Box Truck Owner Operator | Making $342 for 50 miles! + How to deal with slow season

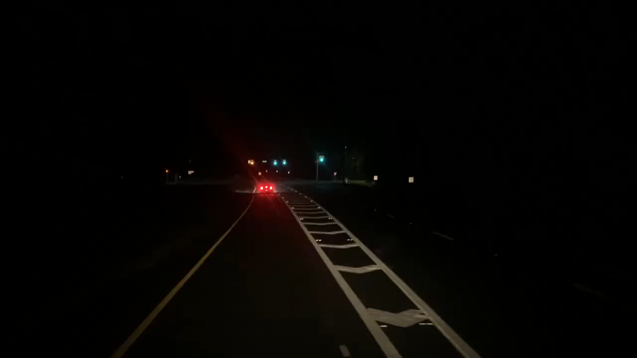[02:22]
all right we are pulling up we are pulling up kind of make this left and then another right and then we are there